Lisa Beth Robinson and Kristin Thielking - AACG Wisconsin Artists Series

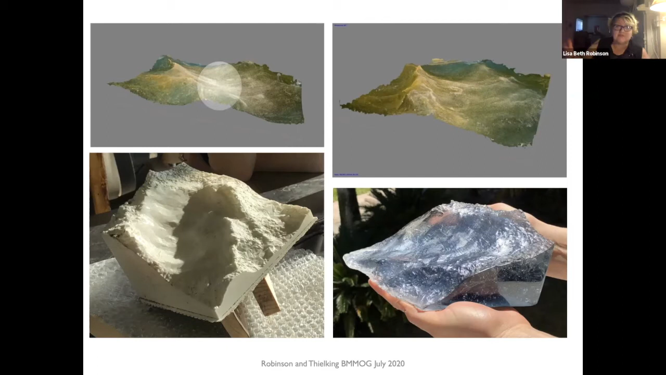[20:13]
you make a plaster investment mold, and then the glass gets put in the plaster and then it goes into the kiln. So it's a multi-step process. All of this is like million step process. And then lots of polishing. Yeah. So a lot of times where the technology fell short, just good old being a human being stepped in.